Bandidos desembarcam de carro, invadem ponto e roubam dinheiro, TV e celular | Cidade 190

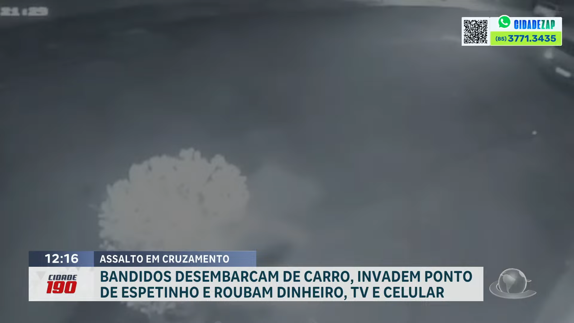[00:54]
Nessa imagem que a gente acompanha da câmera de segurança, é possível ver o momento em que o veículo se aproxima do estabelecimento e dois criminosos descem. Do lado de dentro, por outra imagem, é possível ver que duas pessoas estavam trabalhando.